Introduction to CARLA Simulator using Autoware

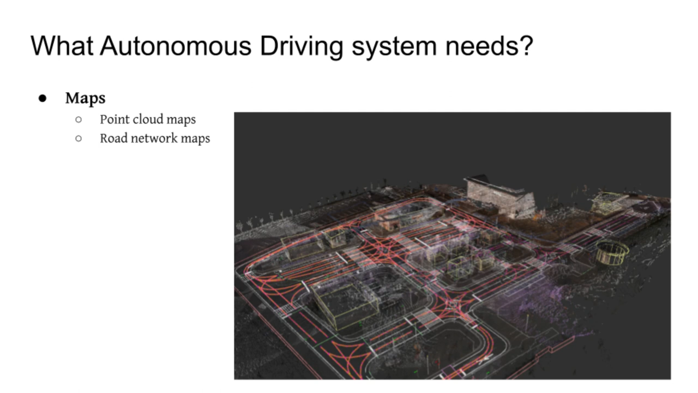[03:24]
Road network maps is high-level semantic of lanes and driving information that control the driving rules.